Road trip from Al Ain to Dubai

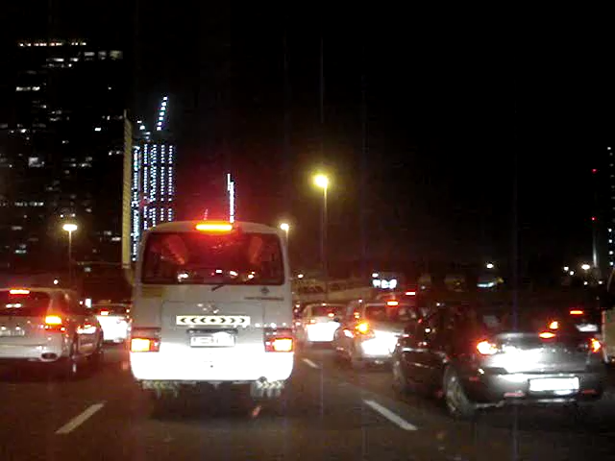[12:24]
Like a snowflake. Now we are in the city because it's traffic. We're the World Trade Center. I don't know. You can do magic. The song came back. Anything that you desire. Magic. You take this road, Baba? No, I don't come this side at all.
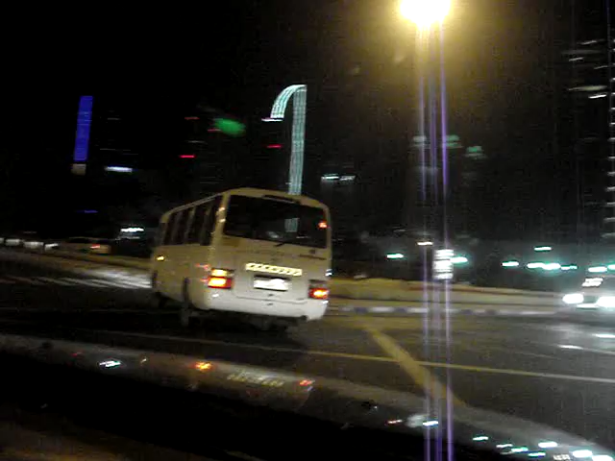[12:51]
But I just bought this set because Ati can take some of her night shot. She's taking
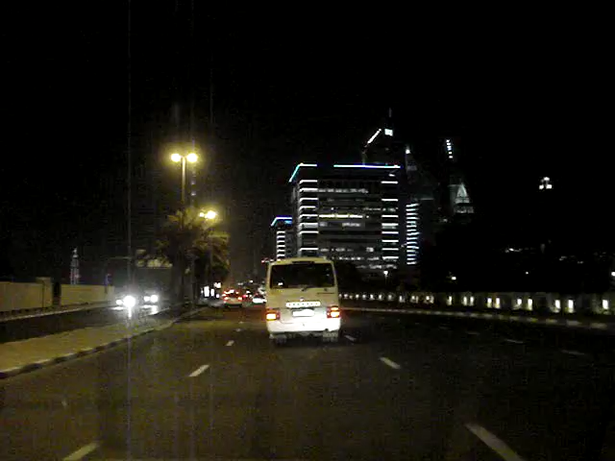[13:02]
video. I hope this comes out well. This is the World Trade Center, Ati. Convention Center.